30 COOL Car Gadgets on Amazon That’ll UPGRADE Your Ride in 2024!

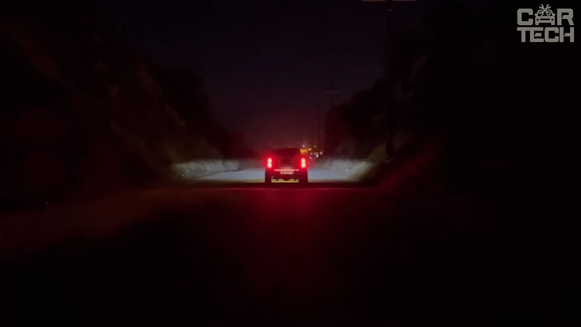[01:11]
Its bright light is visible from 30 feet away, providing an extra level of safety at night.
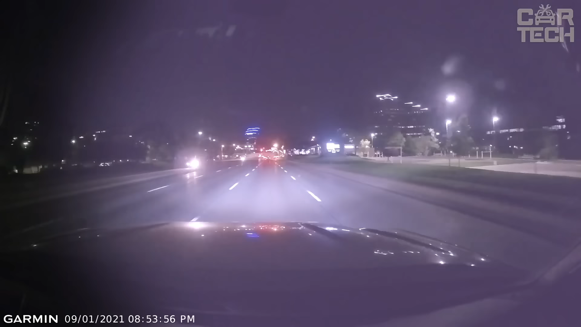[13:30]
It supports shooting from 3 Garmin cameras at the same time.
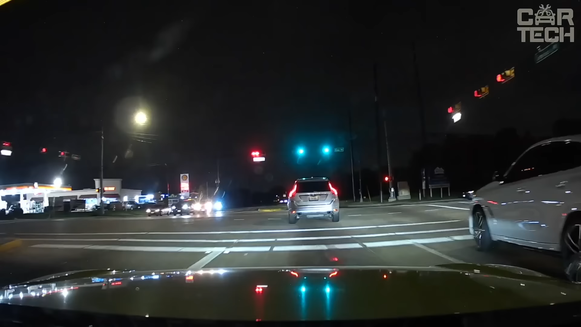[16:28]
Night vision technology ensures clear video in low light conditions,